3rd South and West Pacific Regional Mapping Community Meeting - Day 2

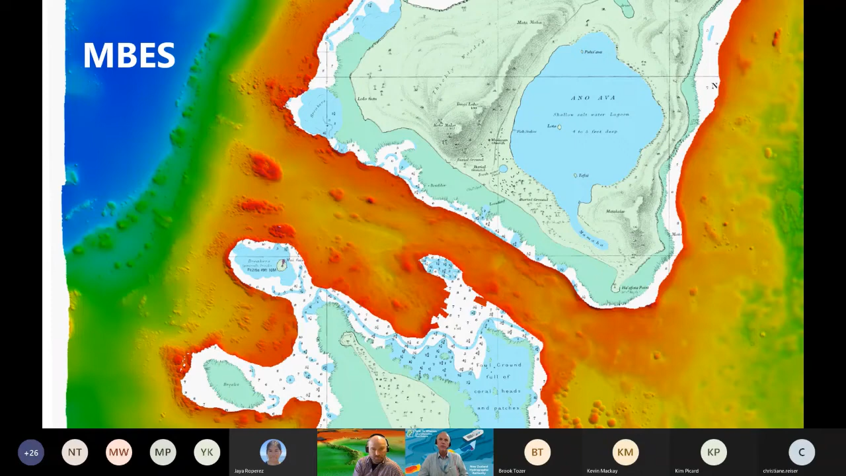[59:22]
a electronic chart that is a an old fathoms chart so this is date charts with data dating back to the late 1800s so uh lead line surveys with sextants and now we're able to um cover these with full coverage and in particular merging the data sets together the the bathymetric lidar and also the uh the multibim so where the data has been collected and it's all been
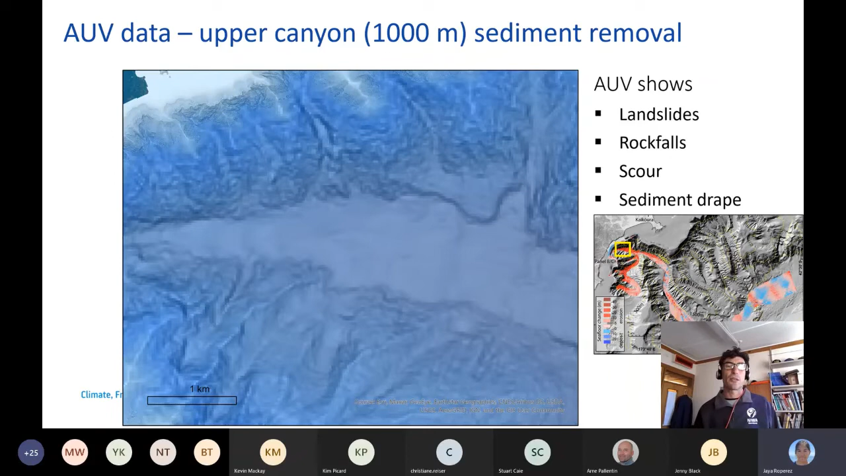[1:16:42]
where we are this is the um em302 data um from after the earthquake um showing the sort of resolution there then we put our auv data over the top of that and it's it's there's just no comparison um we're going from 20 meters to one meter resolution within that we can see all of these landslide
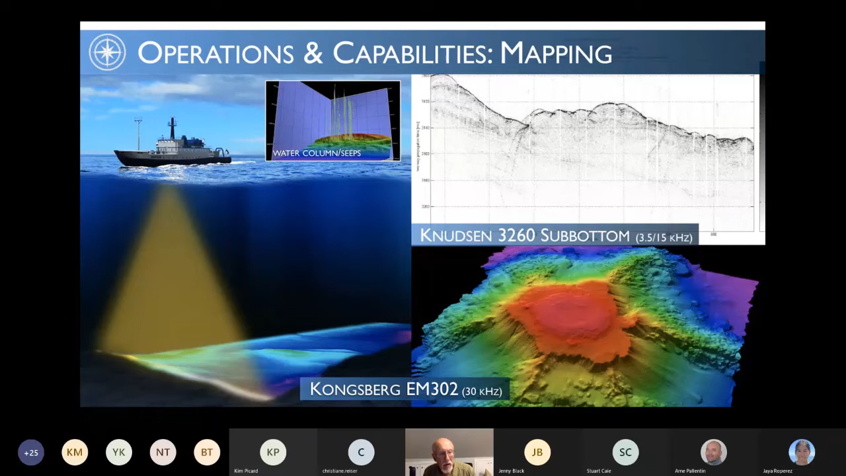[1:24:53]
nuts and sub bottom and we map everywhere we go uh with that on we do have other collaborations and we have a on the rovs in fact we have a norbit uh wideband multi-beam sonar that's used both for uh